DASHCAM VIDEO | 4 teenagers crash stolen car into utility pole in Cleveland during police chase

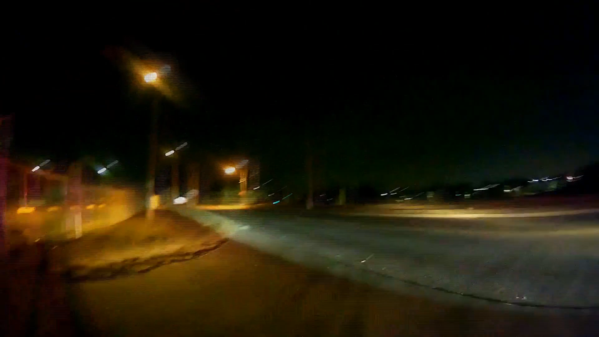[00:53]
They've got three at gunpoint. I'm casing two. The southbound. Hey, you better stop! The door's coming! The door's coming! It's gonna get you! You better stop! You're gonna get tased!